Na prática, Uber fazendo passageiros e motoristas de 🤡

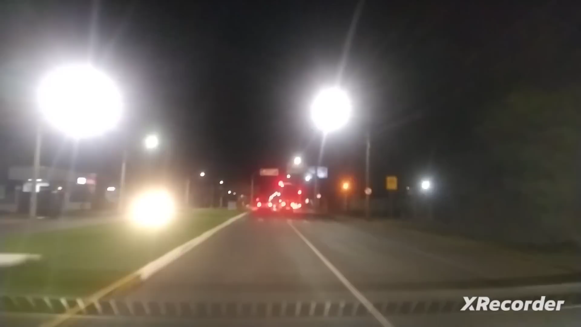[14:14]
Recusando, mas fora de Porto Alegre, velho, consegue ser 30 vezes pior ainda.
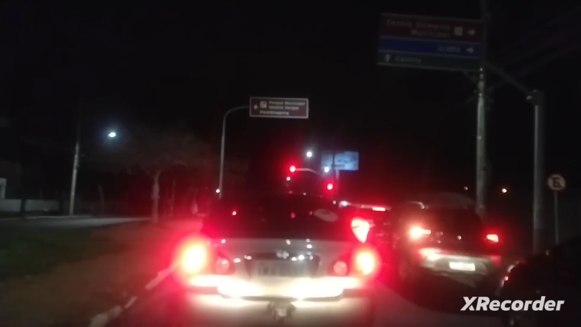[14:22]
Como é ruim de ajeitar a imagem desse telefone. Ele brilha demais quando pega a luz dos carros, ó. E se eu escureço, escurece tudo. Tá louco. Desde que eu cheguei, a primeira corrida ali. E olha que quando eu comecei a gravar pra vocês, eu já tinha recusado umas 30 corridas. Umas 30! Né? E recusei mais aquela ali, sei lá eu quantos. 50 corridas recusei pra aceitar uma. Pra vocês terem uma noção, era um casal indo pra uma festinha aqui, bem pertinho do shopping, tá? 25 minutos tentando o carro.